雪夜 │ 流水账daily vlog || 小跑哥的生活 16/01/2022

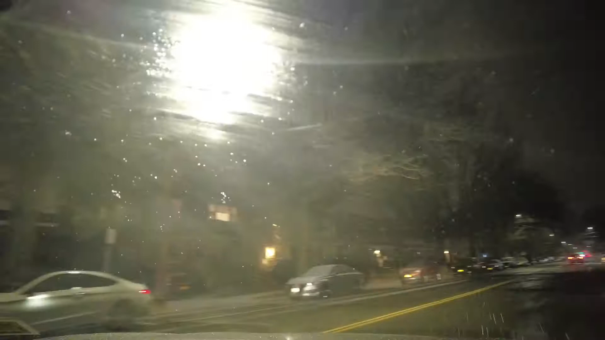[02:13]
对对对，这边都撒盐了，你看地上，看地上是不是就没有那么白了？应该撒盐了吧，我感觉是撒盐了。后视镜都看不清了，被雪糊住了。这个要拿骚，拿索，这个要我还有，我这个比较近啊，还六分钟到了，再聊六分钟的天，哎，被雪夜。
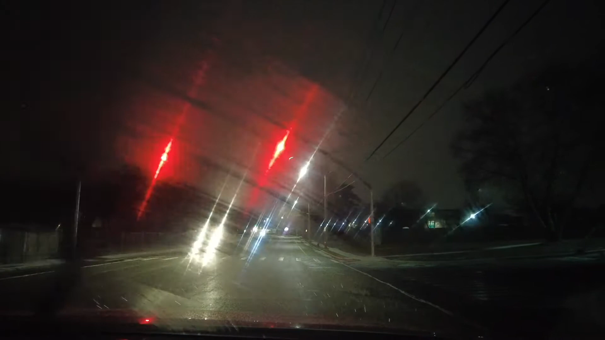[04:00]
但是你看这个摄像头还是给了我，还是有点那个，散光啊，色彩方面都完蛋了都，绿油油的。最严重的时候是整个天空地面所有东西都变成绿色的了。这方向是从南到北啊，这是南北方向的。我们现在往南走，走到底呢，基本上就是不是杂区就是黑人区了。希望这个单子应该不会是送到黑区去了。我之前上回我不是去黑区嘛，我就忘了开这上摄像头了。那天开摄像头的话，应该是蛮精彩的。
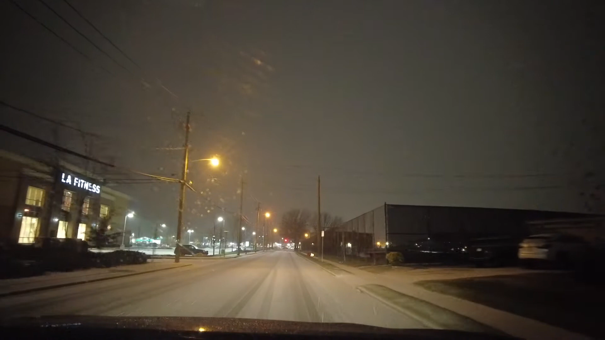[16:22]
East Hills Village。他是这么翻译的，但是你翻译成中文就，这边还有一些什么鸡鹿啊、鸭鹿啊、鸭塘啊，什么 duck pond 是吧 ？duck pond 什么鸡鹿 chicken pond chicken 什么什么鹿，我操，反正类似一些这样的鹿啊。到哪来了？我想想，哦，到这个地方来了。这个地方就是你往左边走这个岔路口，就是去回皇后区的。往右边这个岔路口呢，就是回这个，就是回到我正常的这个。
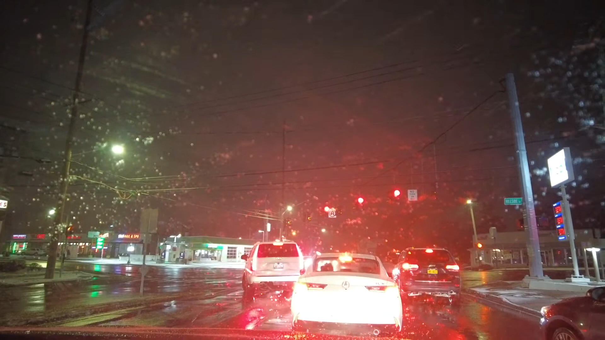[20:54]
楼房太多了，下面又不好停车，搞不好就吃一张罚单。哎呀，没办法，但是还是要那个。算了，我们待会儿到小井的时候我们再聊吧。啊，今天就是我要吐槽一下。你看这个地方就是医院多，你看这左右都是医院，前后都是医院，都是这个 Northway Hills 这个医院多，
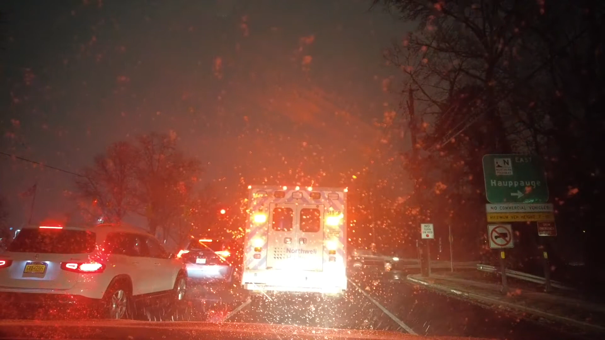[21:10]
包括这边有打疫苗的地方，反正乱七八糟的地方，就是这边办公楼也多，所以说一般情况下我都不爱往这边送的。但是这个不是在这个地方，应该这个是在前面的居民区吧？应该这个地方医院的救护车也多，这个。
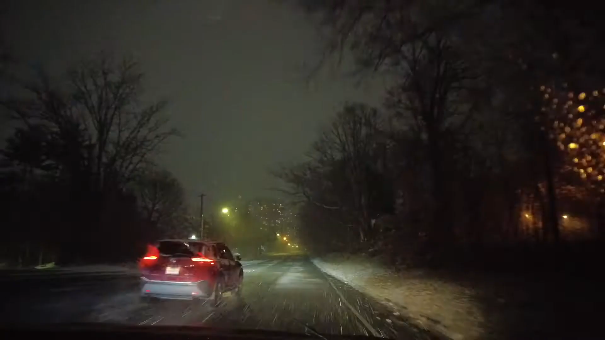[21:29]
前面那个大楼我不知道能不能拍到啊，这是长岛到皇后区建造的第一所大楼啊，这个我不知道是福利楼还是什么楼，反正是应该是要么就是有钱人的楼，要么就是那种福利房之类的，反正这个是从长岛到皇后区就是能看见的大楼，我不知道能不能拍到啊，拍不到算了。
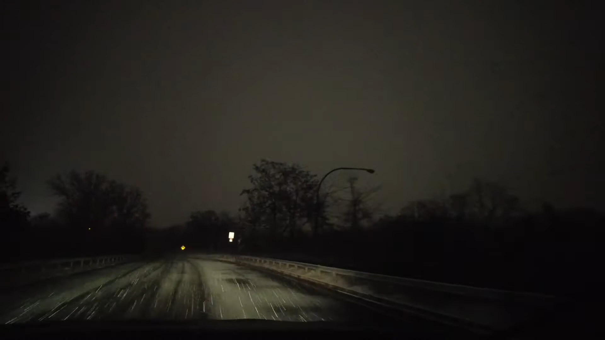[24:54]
速上。 雪夜的高速是什么样子的？那八点多，说实话，应该是飘的雨了，但是现在是八点多啊，应该是飘着雨了，但是呢，现在好像还没有看到雨，还是雪。
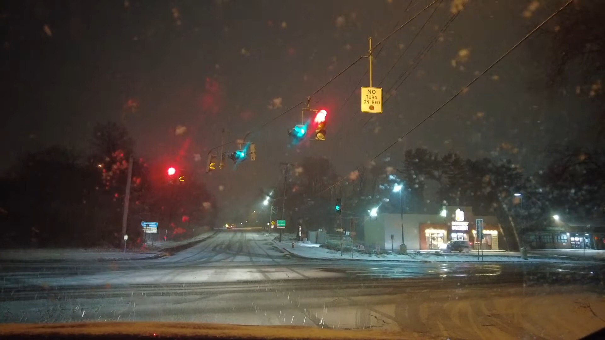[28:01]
说不定下雨呢。这都八点多了，这怎么不下雨了？奇怪了。
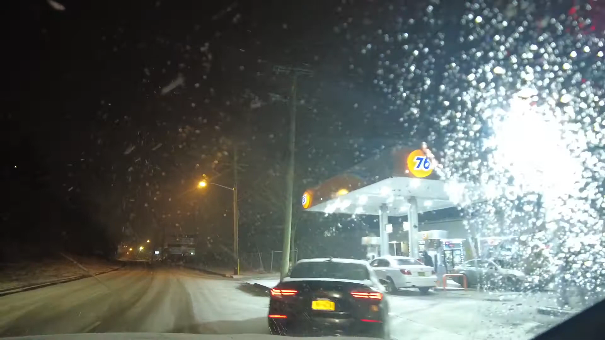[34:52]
光你看那个小车开那么快，我不知道是它的技术好还是轮胎好。我现在就维持在这个25左右吧，反正也不敢开太快了。
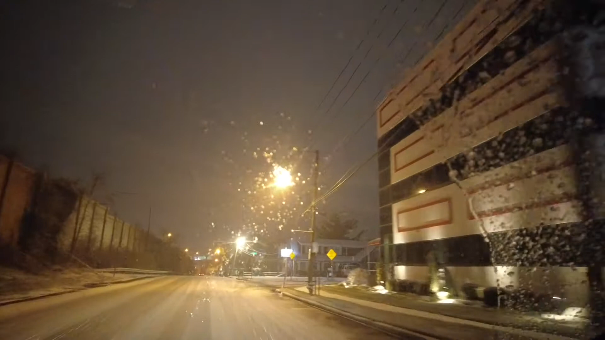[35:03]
现在我待会儿上高速，这从哪上高速？从这上高速，从这个维尔森。哎呀，刚刚是侧滑两次，
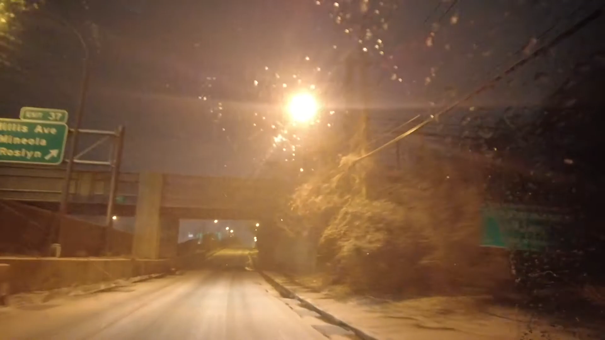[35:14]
哎，那种感觉又来了，所以我有点不太敢开了。高速上应该是没有问题，高速因为撒盐了嘛，这种 local 的话没撒盐，
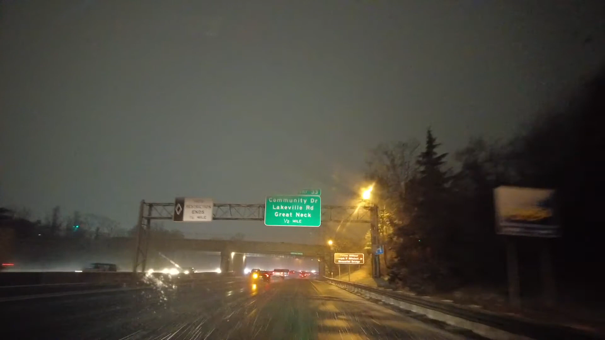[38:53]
哎呦天，我的妈呀！像这个高速上还好有盐，但在 local 的话，这个地方不打滑都见鬼了。因为盐是这样的，盐是要先铺在主要干道上面，你知道吧？高速上面，那种辅路上面呢，或者小区路上面呢，基本上都是等价天了。现在车速是40了，40的车速，39的车速。就是雨夜啊，这个今天视频有点长啊，但是我还是会加速的，不加速的话没法看了。